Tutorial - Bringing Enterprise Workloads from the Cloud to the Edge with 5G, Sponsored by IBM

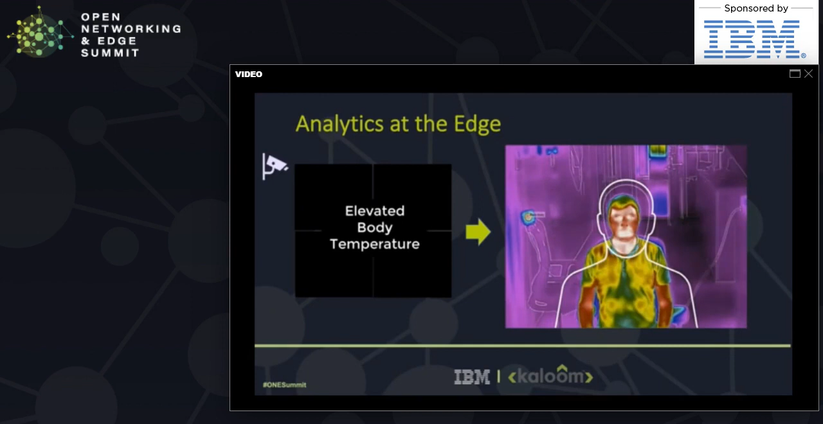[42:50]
typically at the entrance to the site and generates alerts if temperature exceeds the threshold in this field the white
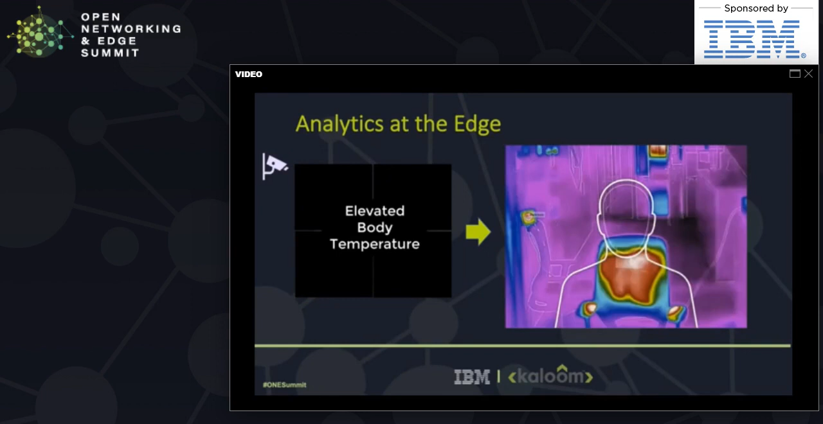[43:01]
body line means normal while red indicates a person may have high temperatures social distancing shows how IBM video analytics can